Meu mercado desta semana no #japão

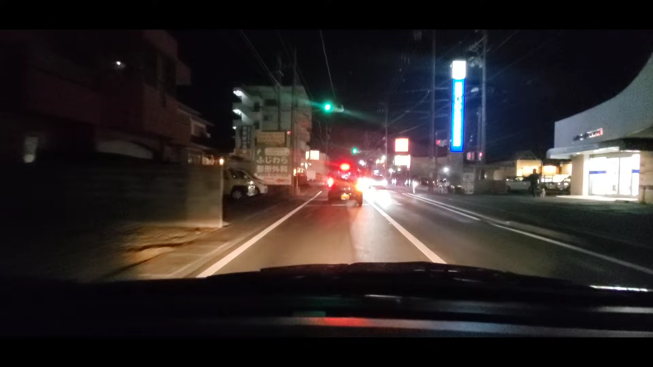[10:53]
Então vou chegar aqui perto já de casa do mercado. E aí dá pra enxergar um pouco melhor agora. Eu vou no Intetsu primeiro e depois vou no Donk, tá? O Intetsu é porque eu precisava vir logo aqui que vai fechar, né? 8 horas. Tava com medo de demorar muito lá no Donk. E aí o Donk eu sei que fecha só 2 da madrugada, se não me engano é 2. Eu sei que chega, fecha bem tardão. Aí eu. Lá eu não preciso ficar com tanta correria assim, preocupada com o horário, né?
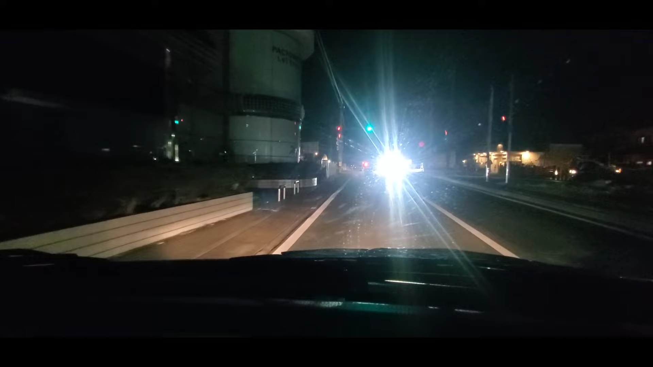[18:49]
Tem que tomar cuidado, porque, tipo, você não consegue enxergar direito as pessoas no meio da rua, sabe?
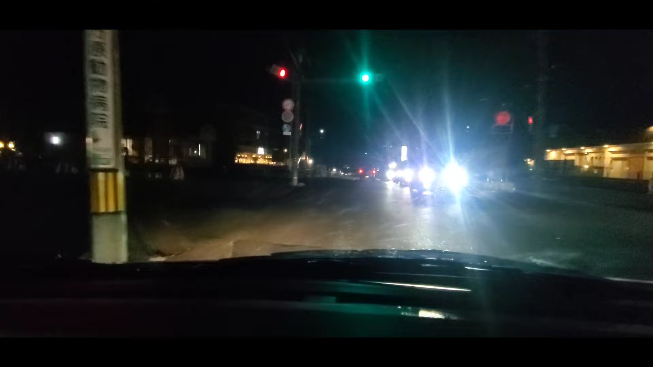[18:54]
No meio da rua. Tipo assim, elas andando aqui dos lados, né? Na parte de pedestre, né? E às vezes tem lugar que não tem calçado. Ele anda na rua, assim, aqui nessa faixa branca. E aí você não consegue enxergar, porque não dá pra enxergar nada. E aí uma coisa que tem aqui, que é bom pra gente, assim, que é pedestre, que fica no meio da rua à noite, é sinalizações, por exemplo, sei lá, alguma coisa que é... que tem lanterninha assim pra você andar, que aí vão saber que tem uma pessoa na rua, né, a pé.